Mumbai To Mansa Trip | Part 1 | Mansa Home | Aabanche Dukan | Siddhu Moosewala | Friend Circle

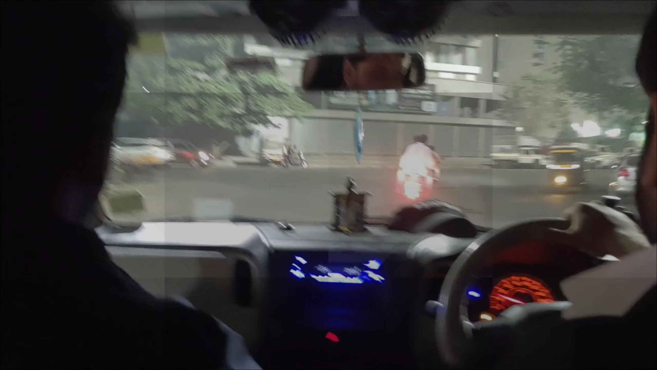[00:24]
ओलाने एअरपोर्टला निघालो आणि योगा योगाने आमच्या गाडीचा ड्रायव्हर निघाला पंजाबी,